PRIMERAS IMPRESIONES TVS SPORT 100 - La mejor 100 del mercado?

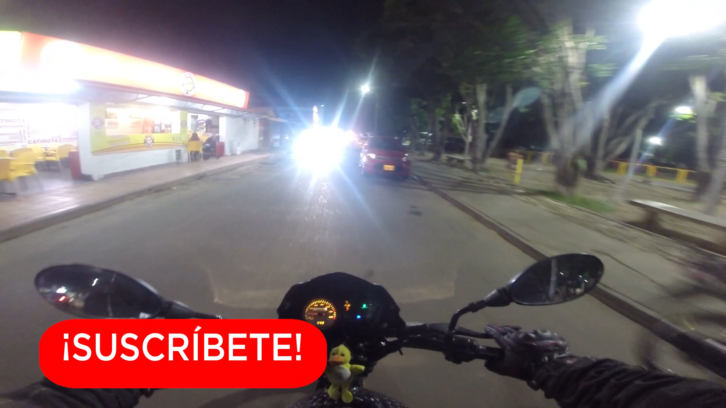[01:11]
Es muy curiosa. Es una moto muy curiosa. Porque, a ver, no es como que se sienta bajita. No se siente como una moto baja. Pero mi RTX es un poco más gorda, ¿sí? Entonces siento que es una moto que no es tan bajita, pero siento que es pequeña en donde van mis piernas.
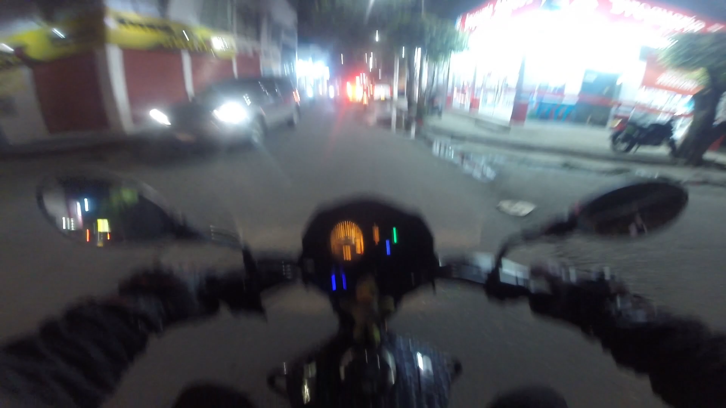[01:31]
Es más, acabo de darme cuenta que llevo las piernas súper, súper abiertas por la costumbre. ¿Sí? Ahí está el neutro y no baja más.
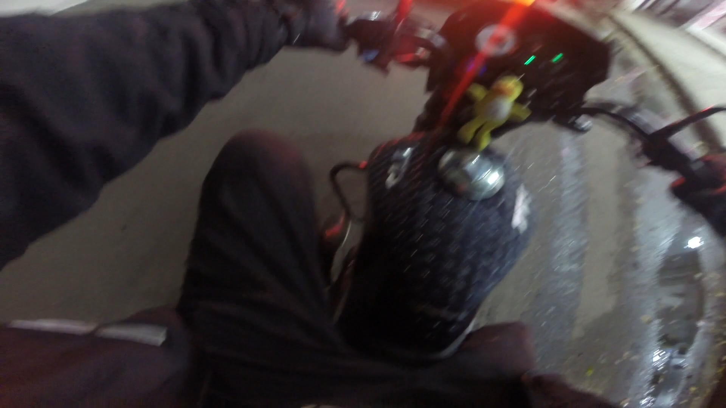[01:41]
Entonces yo creo que eso es algo que tienen que tener en cuenta las personas que salgan a comprar esta moto. Es eso, o sea, la primera está para arriba. Yo acabo de demorarme, no sé,
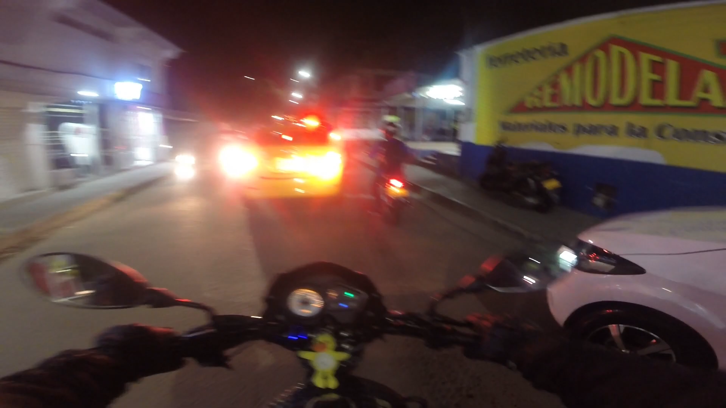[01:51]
como cuánto tiempo fue, como un minuto, creyendo que era que la primera estaba pegada. Empecé a mover la moto.
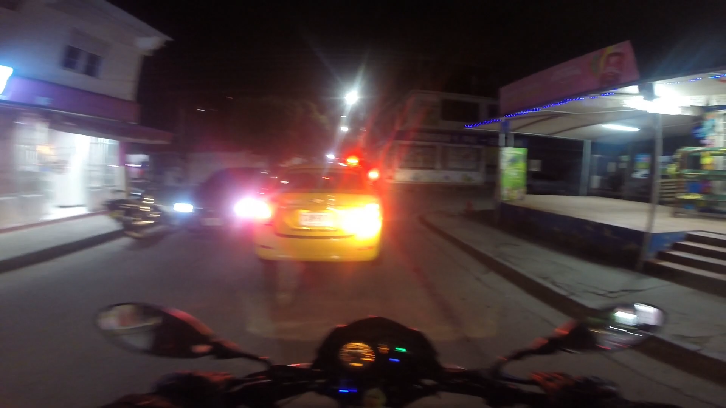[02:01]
De hecho, parce, el dueño de la moto, cuando esté viendo esto, pues ya me dejó tirado. Y es por eso, porque cuando me dio la moto, se me olvidó eso y empecé a moverla, a dar vueltas. O sea, me monté encima de ella a moverla para que la palanquita de cambio se destrabara, porque pensé que estaba pegada. Luego me acordé yo, ah no, carajo, que esta moto tiene la primera es arriba del neutro. Dios, qué locura es eso. No tiene la opción de apagarle las luces. O sea, siempre va con las luces prendidas. Esto ya es de unas motos de un tiempo para acá.
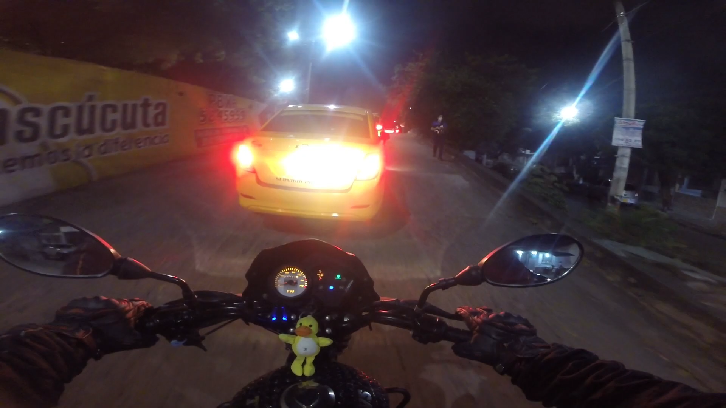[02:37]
Dios, por lo que siento que es una moto tan delgadita, siento que pierdo el control de la moto.
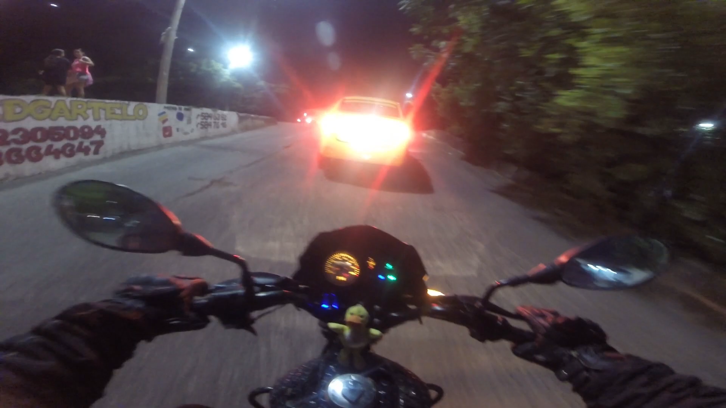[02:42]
Es muy divertida, es muy graciosa.
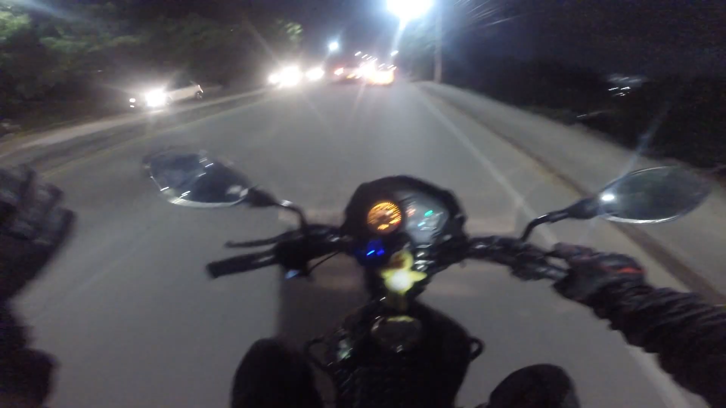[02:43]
Es una moto muy divertida. Es un cumplido para el dueño de la moto, de verdad, parce. Es un cumplido, es muy chévere. Se siente... Bueno, ya cuando uno está andando un poco más a más de velocidad, ya estamos aquí como 42, 44, se siente muy bien, se siente muy cómoda. Yo voy aquí con la señora Pata y me está diciendo que es muy cómoda, que el sillín es muy suave para el pasajero. ¿Cómo te digo?
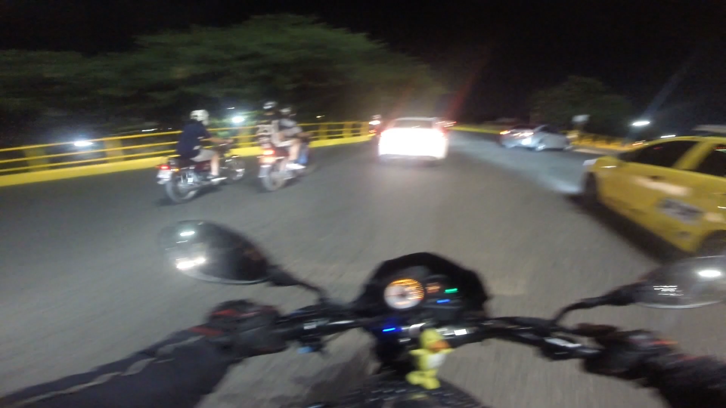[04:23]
Ah, de verdad eso toma muchísimo el pelo. Bueno, ¿qué les iba a decir yo? Las luces, bueno, esta en particular tiene un pequeño detalle y es que al dueño se le fundió las luces de normales, las luces de que usamos todo el tiempo. Entonces en este momento estamos andando con las luces de alta, las cuales personalmente siento que alumbran bastante bien.
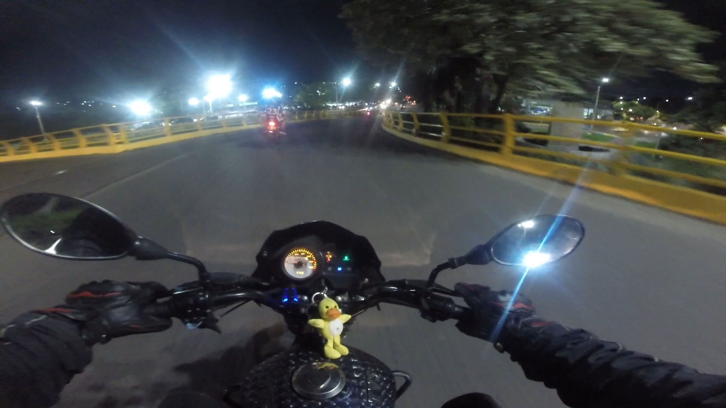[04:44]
Si ven ese halo de luz que está ahí enfrente, somos nosotros. Entonces siento que está bastante bien, alumbra el piso súper bien, creo que da bastante luz. Para hacerlas de alta están muy bien. obviamente esas luces las comprobamos ya en carretera. Las direccionales siento que iluminan bien, son bombillitos convencionales, los de normales de toda la vida. Algo que me parece curioso, y es que creo que ya viene de fábrica con este cargador, con este para cargar el teléfono, lo cual me parece genial.